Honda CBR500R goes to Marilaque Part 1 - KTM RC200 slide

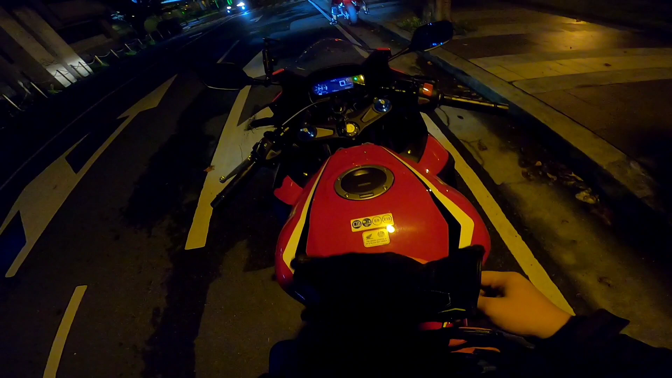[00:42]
4:37. Tignan lang natin to. Check natin siya kung saan tayo pupunta.
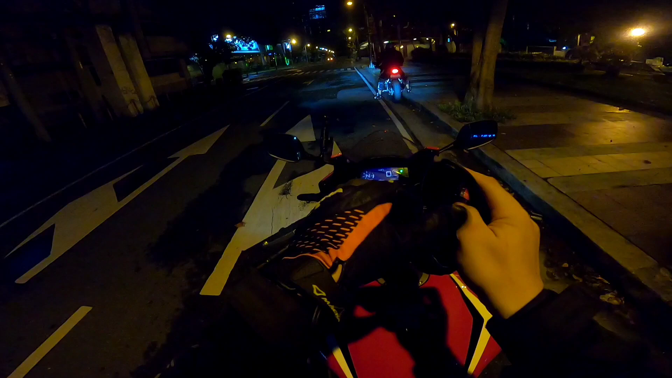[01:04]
Ito guys oh. Tapat ng dito kami dati palagi pag nabubundok Greenfields.